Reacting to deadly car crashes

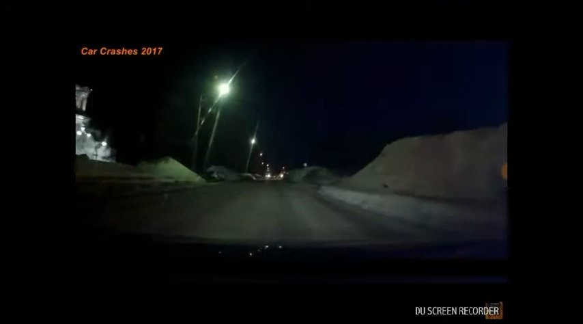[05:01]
Dude, it's a big bus. Or no, it's not a bus, it's a big truck.